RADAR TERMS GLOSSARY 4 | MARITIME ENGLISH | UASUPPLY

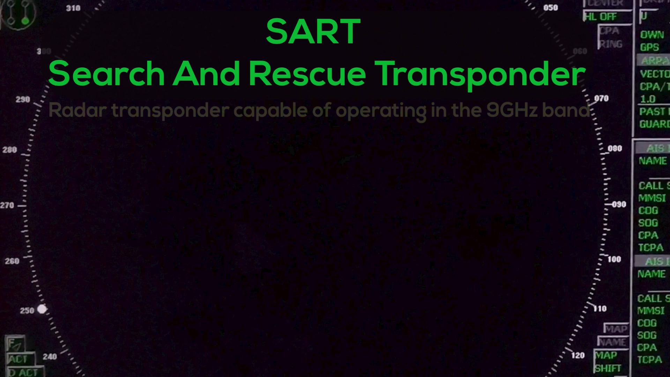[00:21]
SART, Search and Rescue Transponder Radar transponder capable of operating in the 9 GHz band
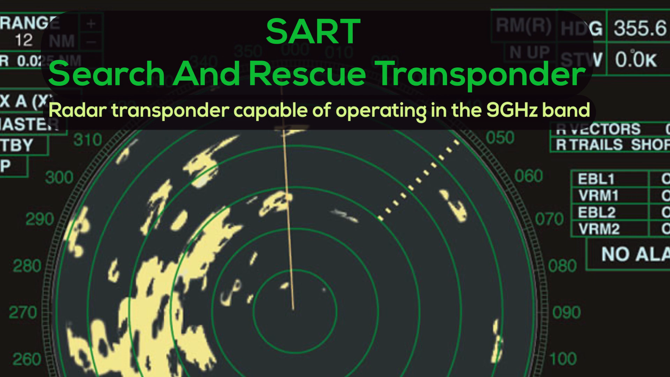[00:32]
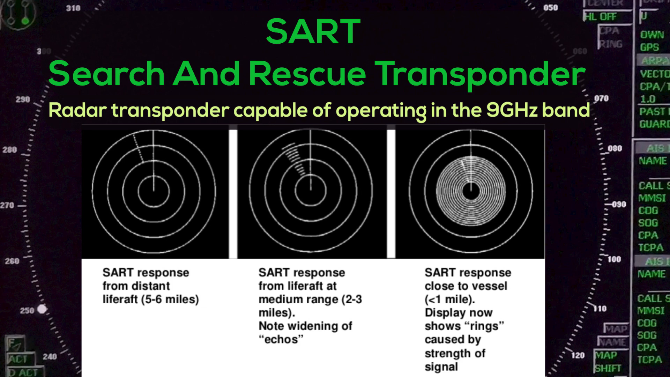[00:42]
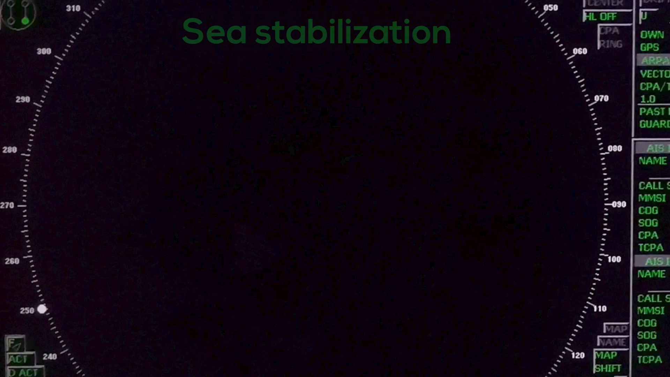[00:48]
See Stabilization A display mode in which speed and course information are referred to the sea.
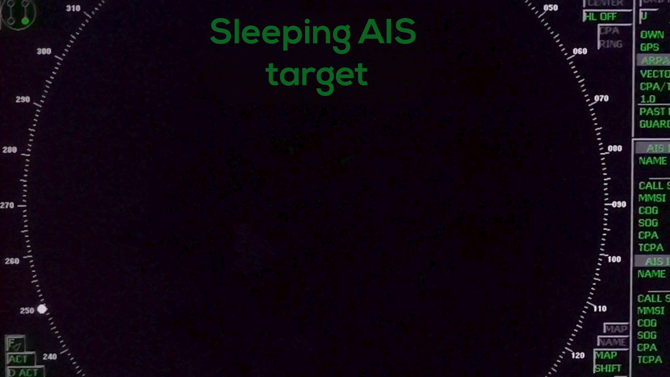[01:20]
Sleeping AIS Target A target indicating the presence and orientation of a vessel equipped with AIS in a certain location.
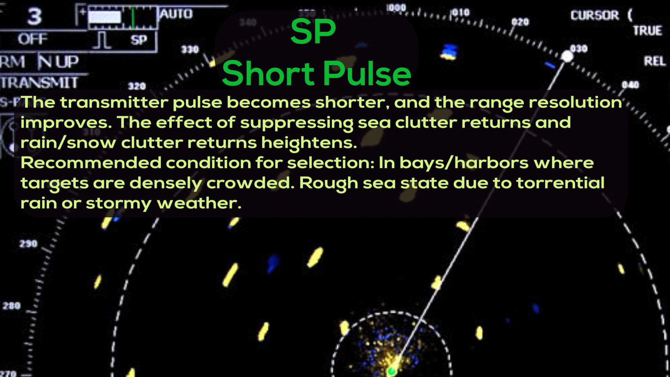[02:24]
The effect of suppressing sea clutter returns and rain. Snow clutter returns heightens. Recommended condition for selection. In bays, harbors where targets are densely crowded. Rough seas stay due to torrential rain or stormy weather.
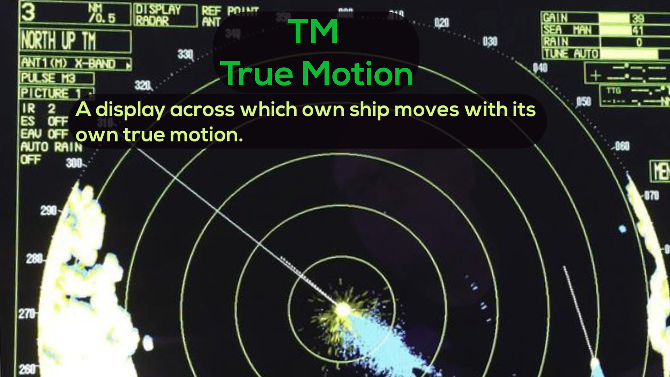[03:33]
Trails – Tracks displayed by the radar echoes of targets in the form of an afterglow
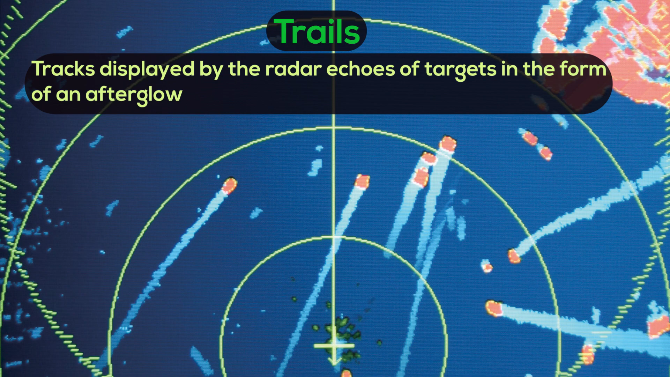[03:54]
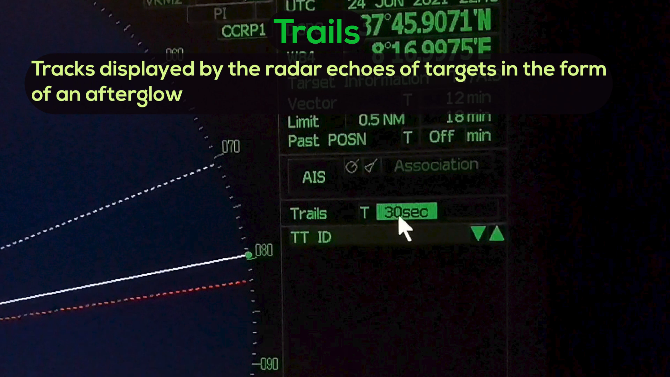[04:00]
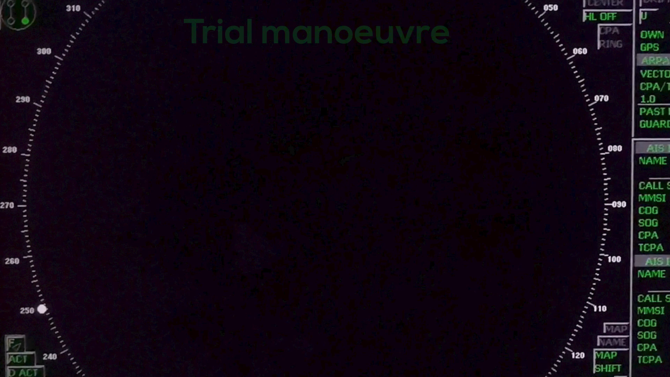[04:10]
Trial Maneuver A graphical simulation facility used to assist the operator to perform a proposed maneuver for navigation and collision avoidance purposes
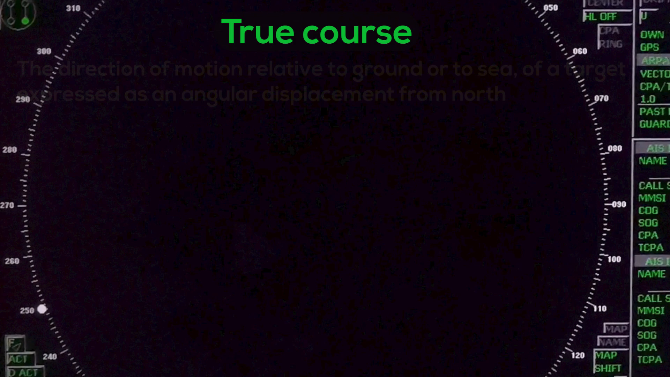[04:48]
True Course – The direction of motion relative to ground or to sea of a target
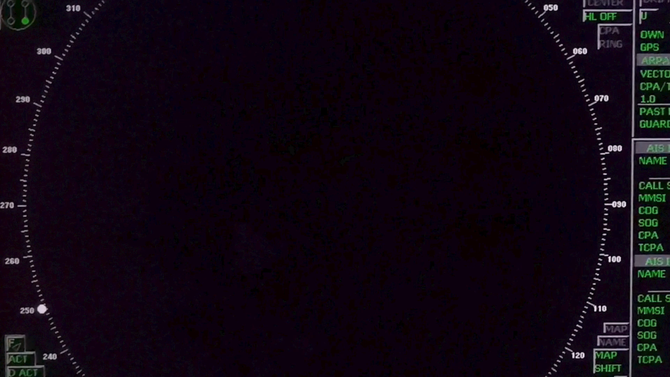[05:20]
True Speed – The speed of a target relative to ground or to sea
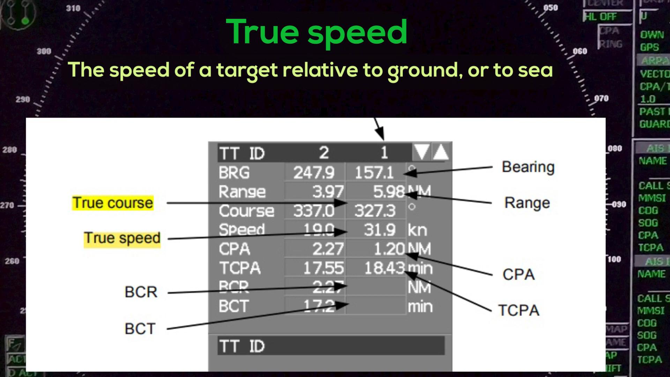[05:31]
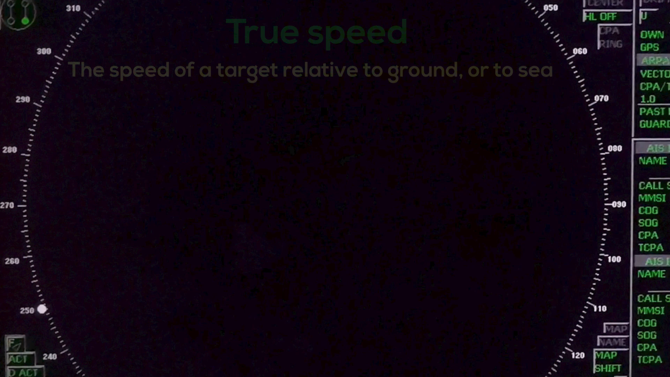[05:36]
True Vector – A vector representing the predicted true motion of a target showing course and speed with reference to the ground or sea
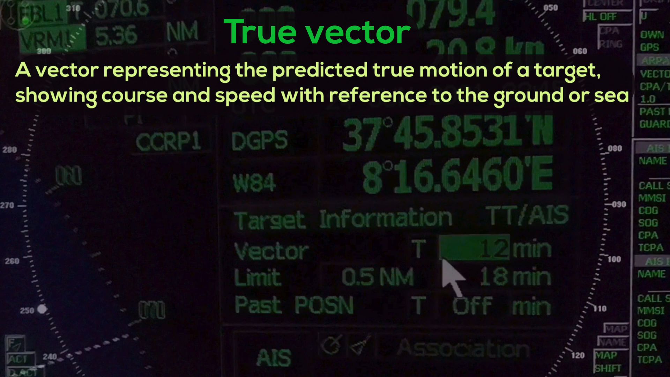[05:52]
Tt – Target Tracking A computer process of observing the sequential changes in the position of
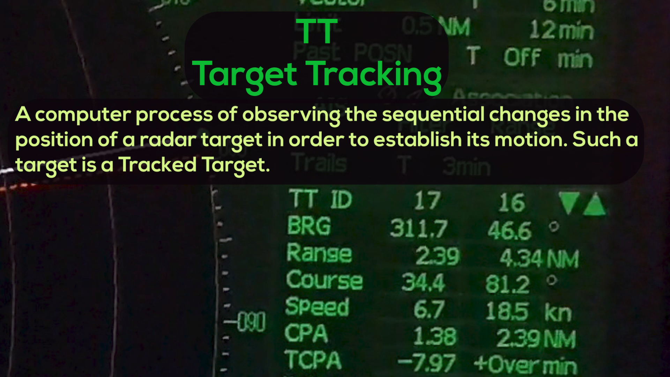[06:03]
a radar target in order to establish its motion Tt – Such a target is a track target
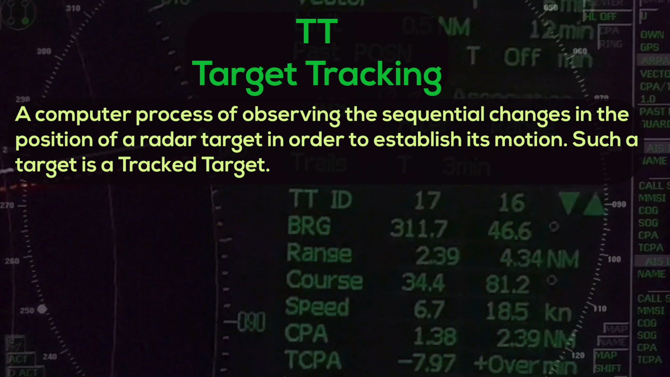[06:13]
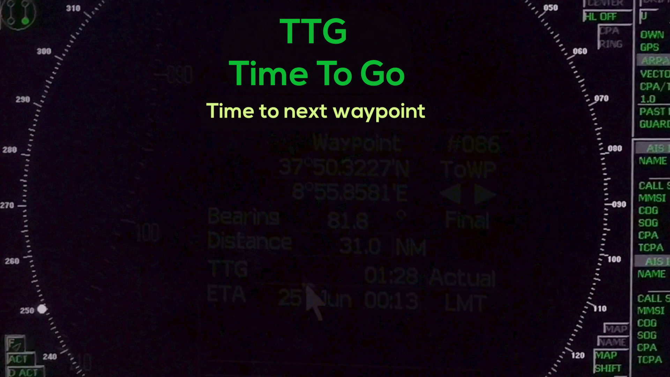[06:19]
Tt – Time to go Time to next waypoint
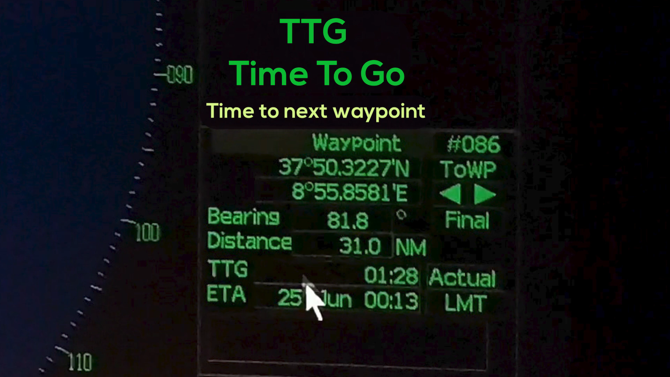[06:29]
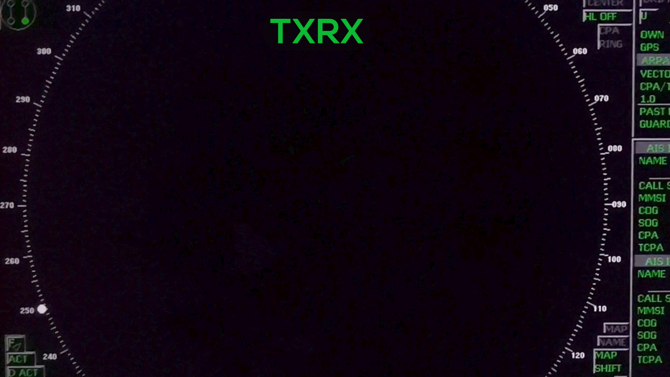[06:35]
Tx or X – Transmitter Receiver Unit
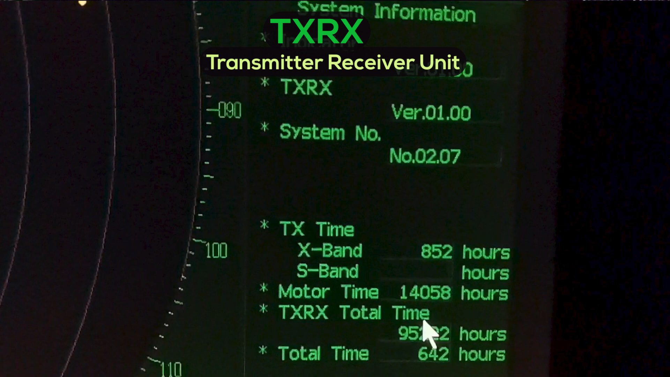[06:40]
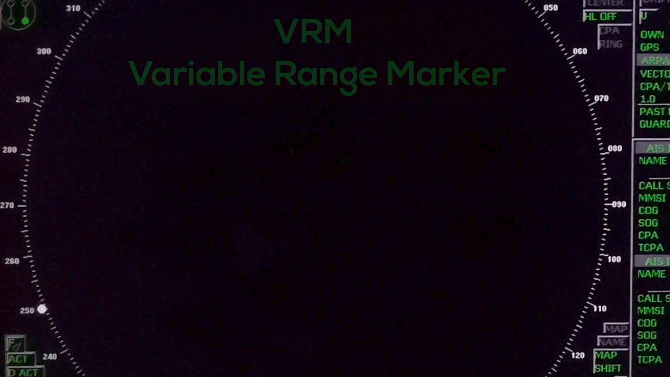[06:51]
Tx or X – Transmitter Receiver Unit Tt – VrM – Variable Range Marker An adjustable range ring used to measure the distance to a target Tt